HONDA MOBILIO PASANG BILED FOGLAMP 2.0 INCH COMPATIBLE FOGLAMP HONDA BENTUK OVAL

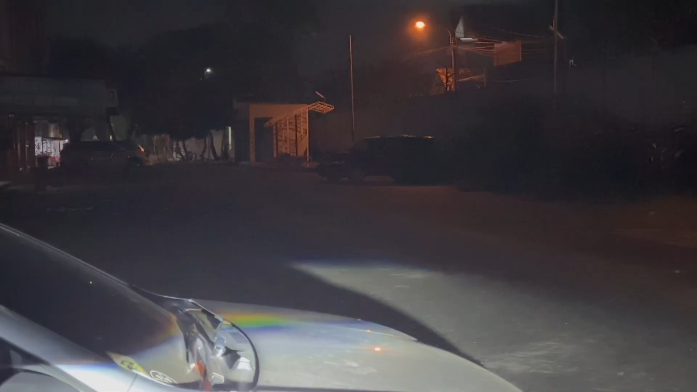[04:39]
Nah, ini ketutupan mobil putih nggak percaya sendiri. Nah, ini oke. Jadi kayak gini ya, warnanya ternyata putih halogen